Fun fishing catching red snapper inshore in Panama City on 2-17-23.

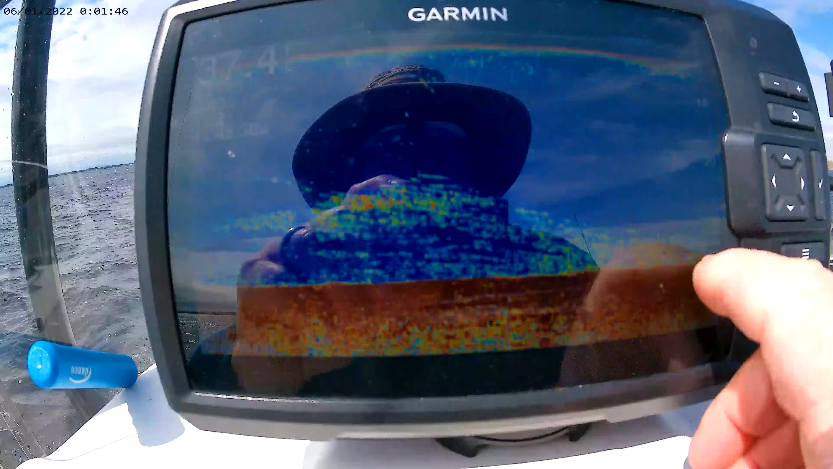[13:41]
I'll show you what I'm looking at on the bottom so you can kind of have an understanding.
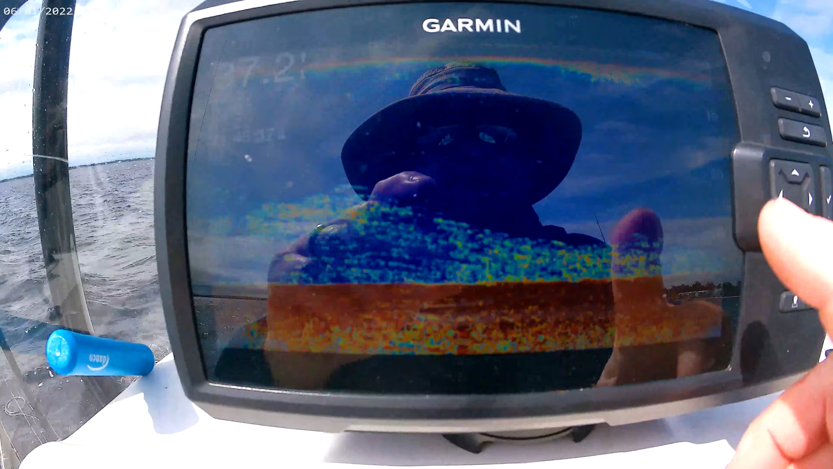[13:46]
So this is just the bottom.